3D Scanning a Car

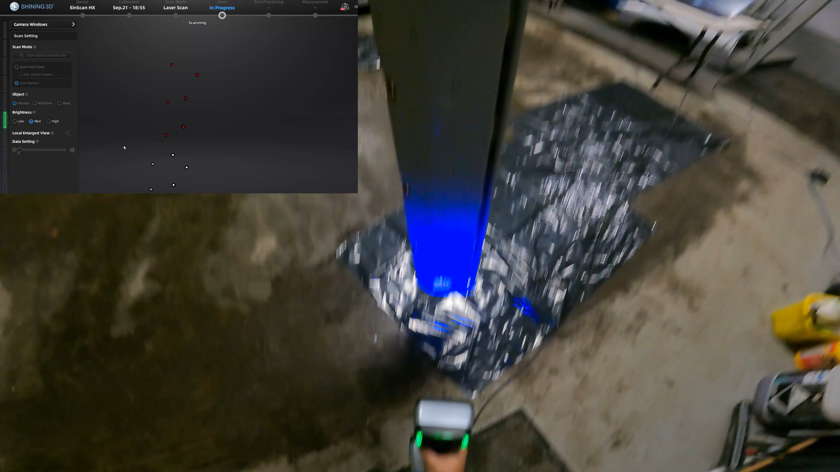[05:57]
You'll see here soon I'll try moving to the other side just pick up the markers and I'm losing detection.
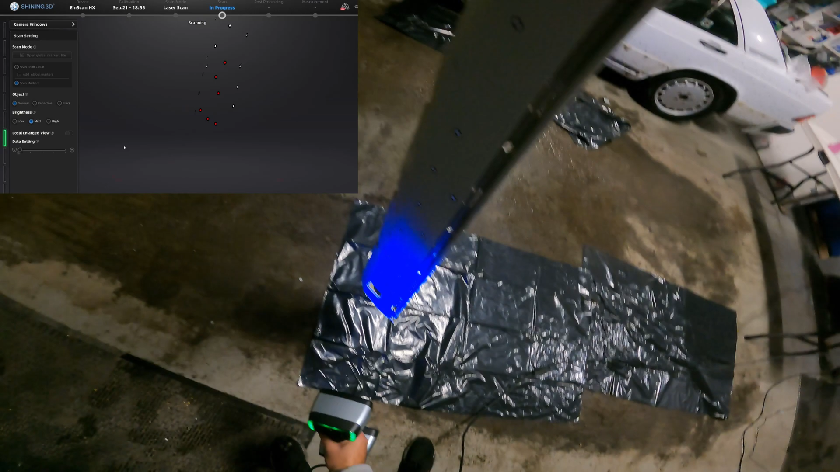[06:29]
Also having the side skirt positioned like this I'm not going to pick up all the detail on the bottom and the top of the side skirt so eventually I'll just shove the side skirt in in
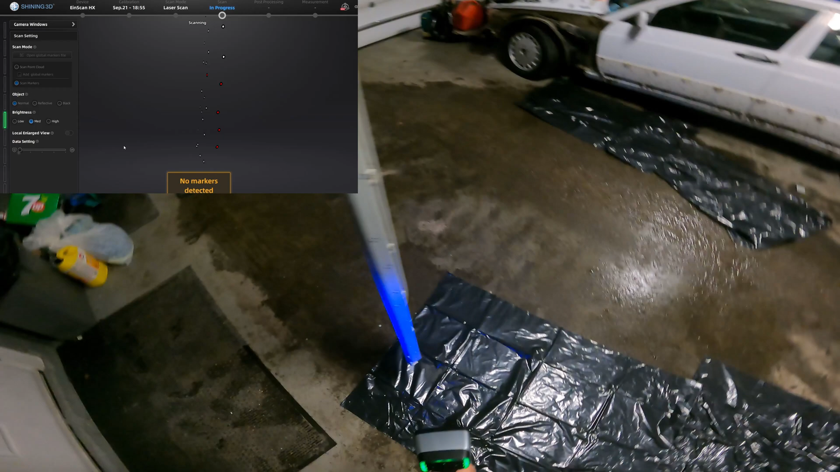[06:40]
between the ladder so I can properly scan the top and the bottom. The orientation like once you've scanned all the markers once and you don't move the markers around you
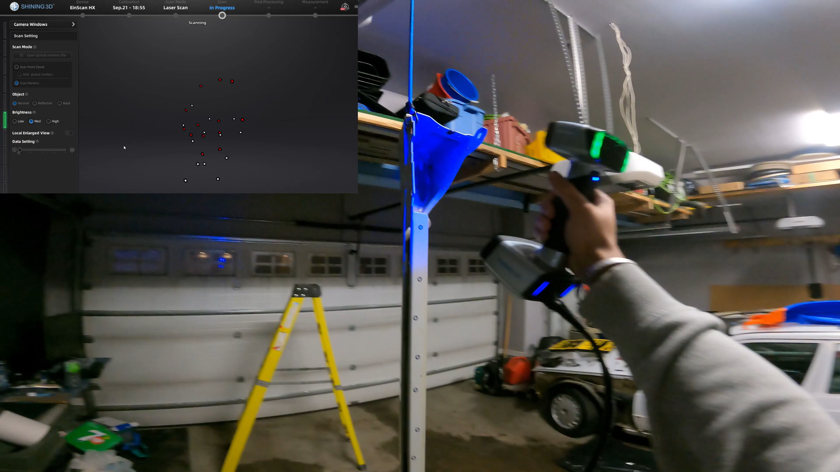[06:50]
can move the object in any which way you want and the scanner will know what position and where it's at so it's totally fine you don't have to delete a scan or anything you can just continue off from there.
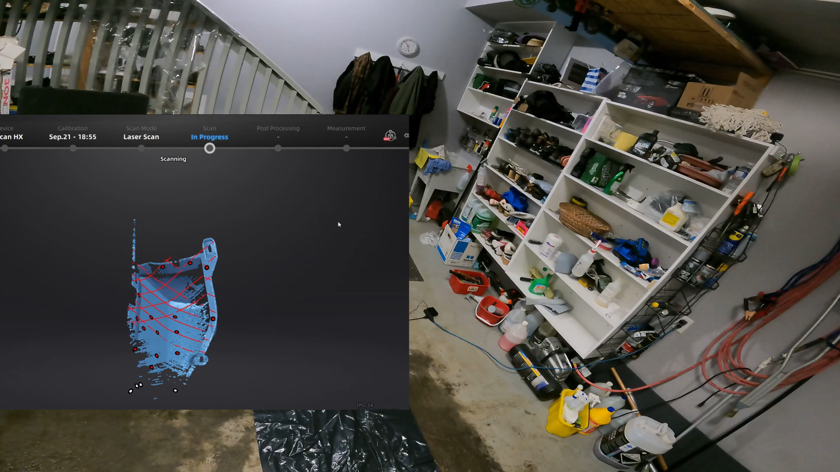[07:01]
So here I'm just quickly scanning the top getting all the detail as much detail as I can because I can use that as a
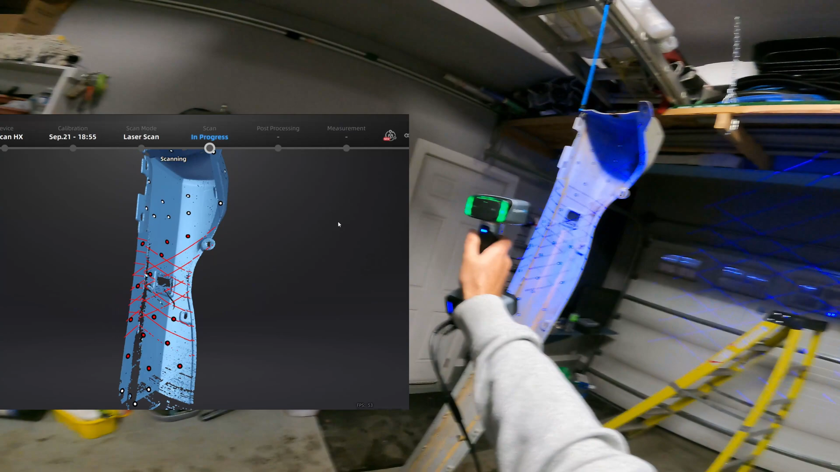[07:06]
transition edge and then as you can see it's pretty quick nothing nothing
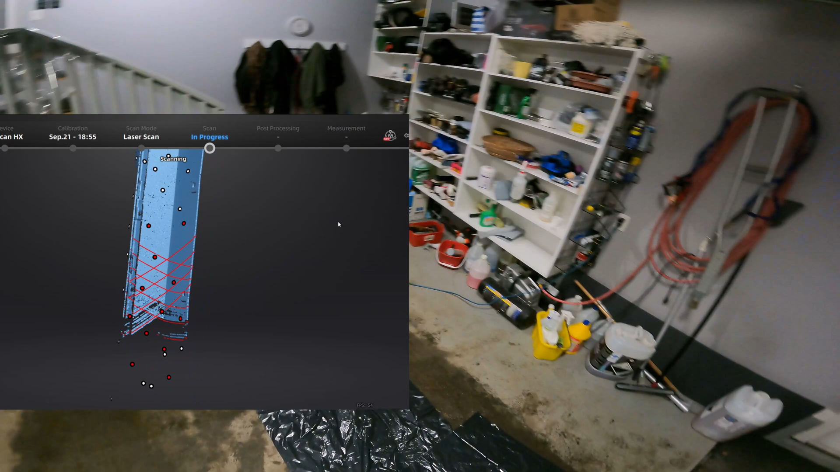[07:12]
crazy the part is a light color so it has no issue picking anything up.
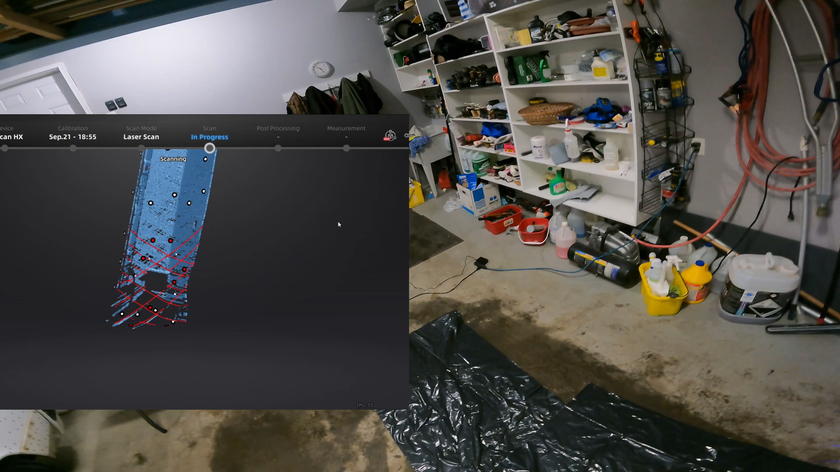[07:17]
With this part I shouldn't have any well any post-processing to do after this should
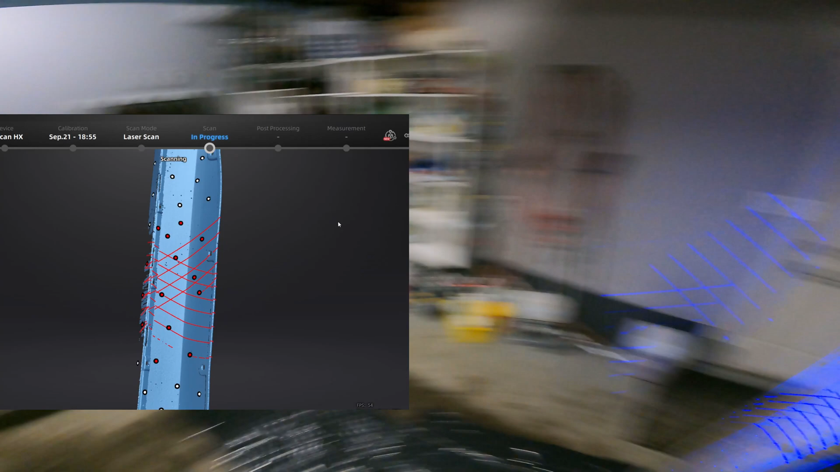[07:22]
just be one solid like water type part.
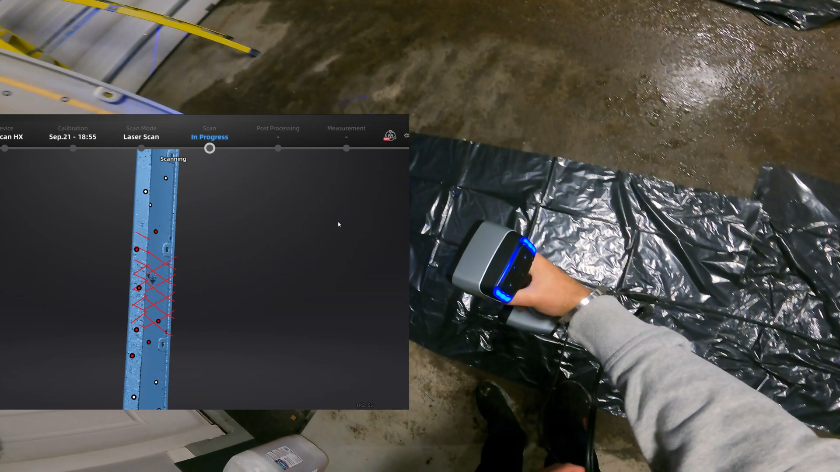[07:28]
Other parts you might have to you know cut some stuff out like let's say I just laid this down on the floor and was just scanning
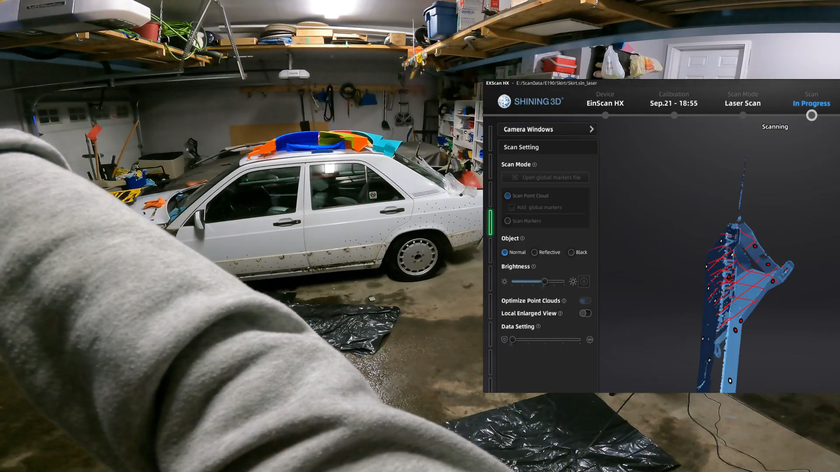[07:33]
it I would have to you know crop out all the concrete underneath or the scanner is going to pick it up and it'll take a long time to process.
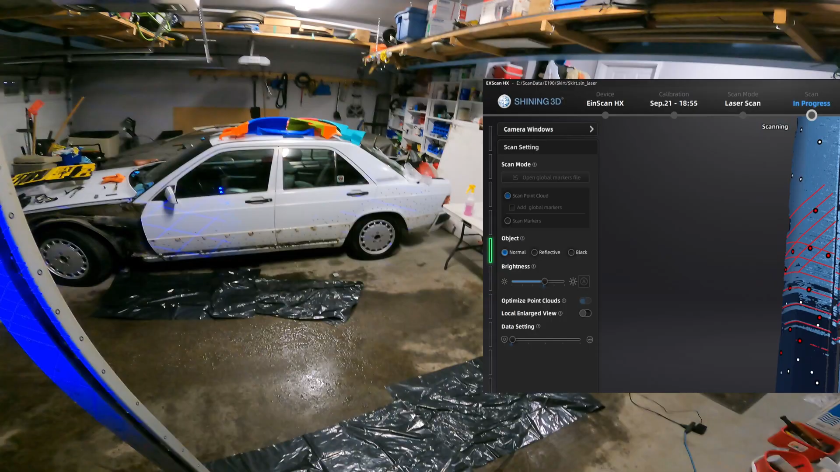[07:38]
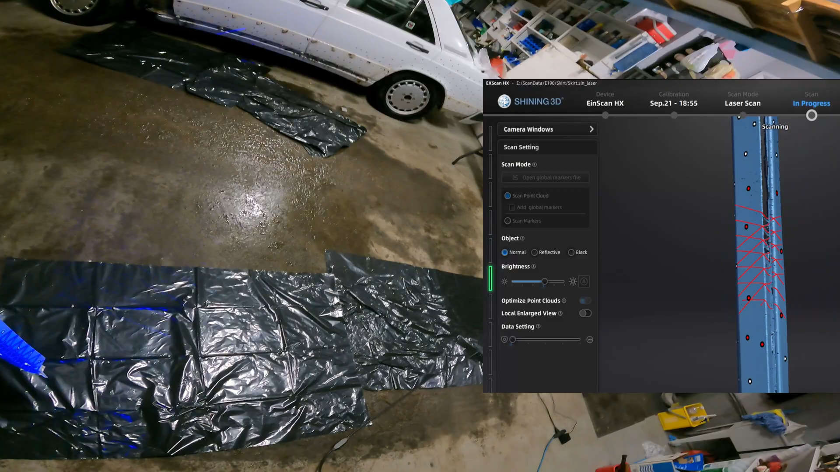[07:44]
With this laser scanner here if you do the have a good real good quality scan you could essentially
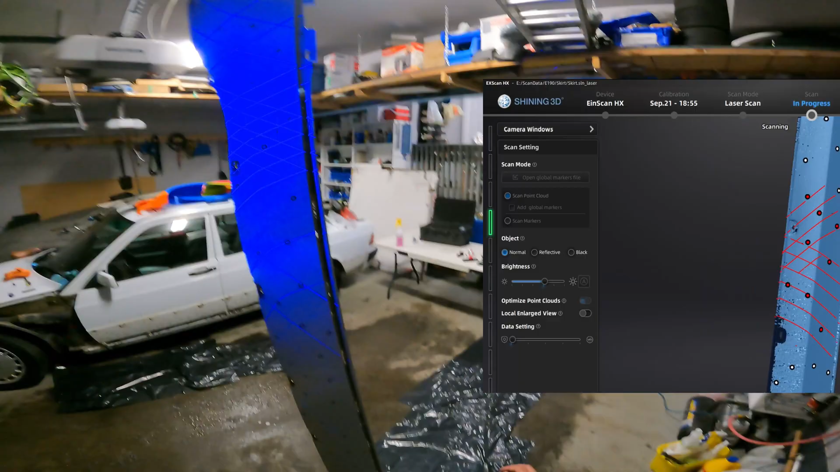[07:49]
just print it out I've done that before other small parts like I've used a mirror cap just to test
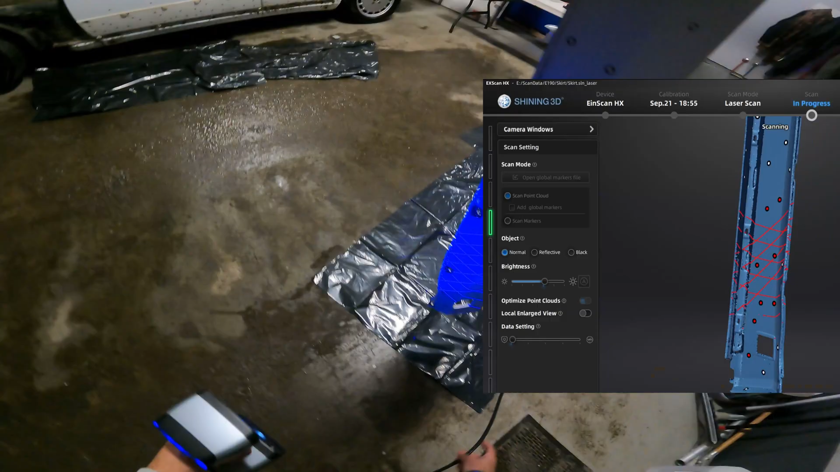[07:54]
out the scanner when I got it scanned it once made sure it's real good solid just did
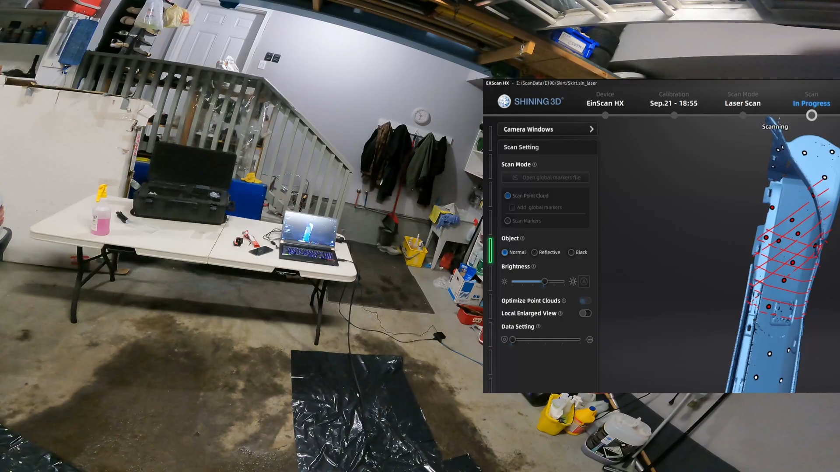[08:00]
a little bit of finishing work just cropping a little stuff in the background and then
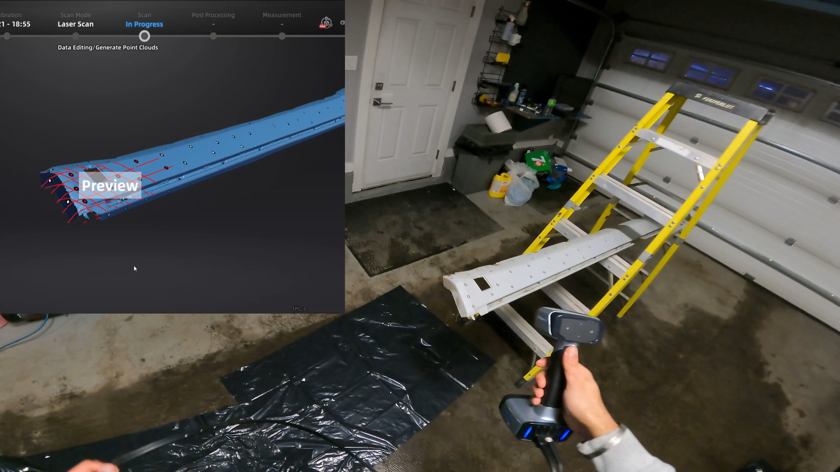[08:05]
sent it straight to the printer and it's and it's spot on you you won't even know the difference
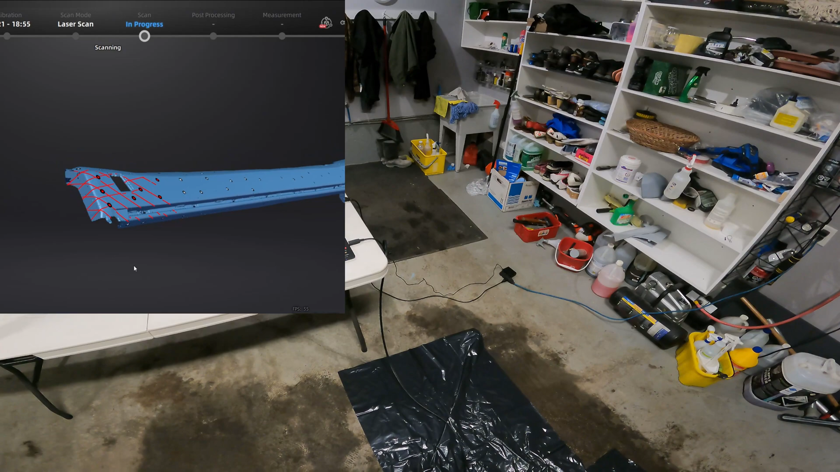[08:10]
so here I rotated it and shoved it in the ladder just to pick up the